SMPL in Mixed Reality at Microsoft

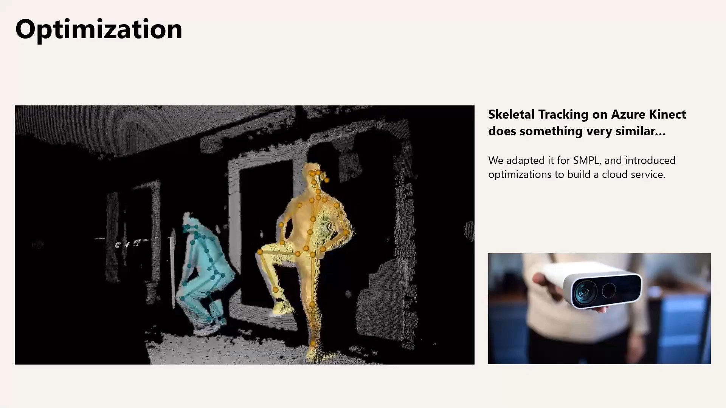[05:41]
For example, the Azure Connect Skeletal Tracker includes an excellent, very efficient model fitter that does rather similar stuff. So we adapted it for simple and
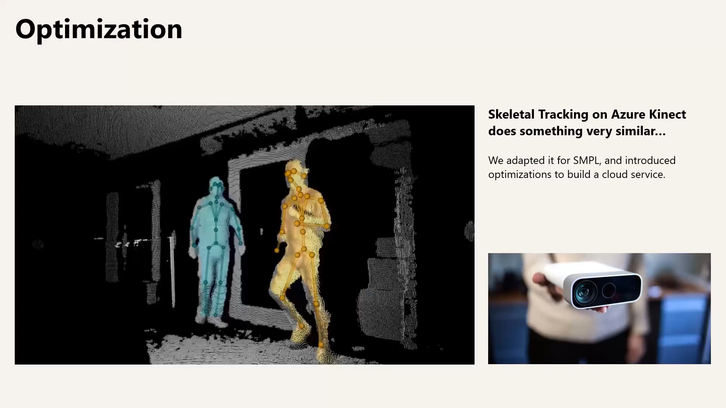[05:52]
introduced a number of optimizations in order to build a service which runs efficiently and reliably in the cloud. So let's take a look at the result.
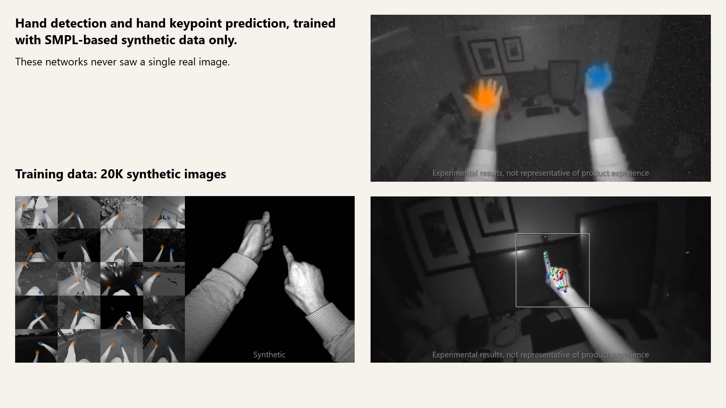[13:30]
So let's finally render a bunch of synthetic training data out for hand tracking.
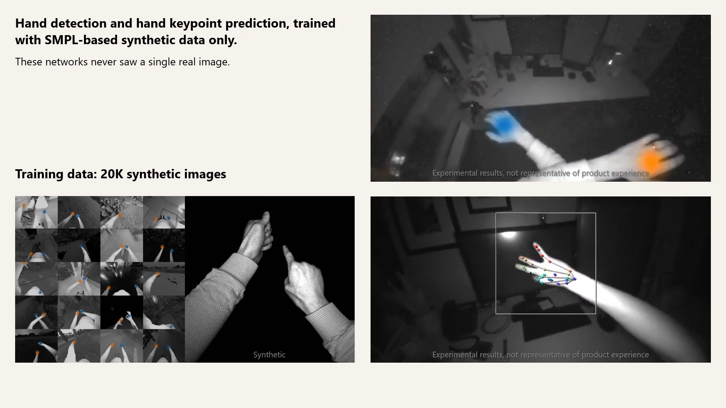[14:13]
And these are some of the first results that convinced us that simple could be used to fully replace real data in a project like hand tracking. And if you know how hard it is to collect real data, this is a super exciting prospect.